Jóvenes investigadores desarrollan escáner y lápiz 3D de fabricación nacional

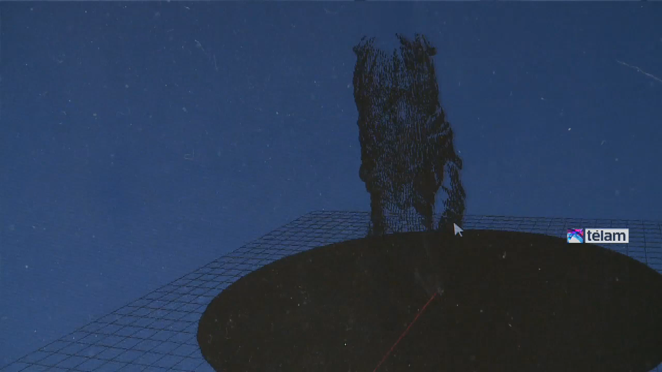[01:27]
Girando la pieza 360 grados va a ser 200 lecturas hasta 3200 lecturas, lo cual produce objetos de una altísima calidad.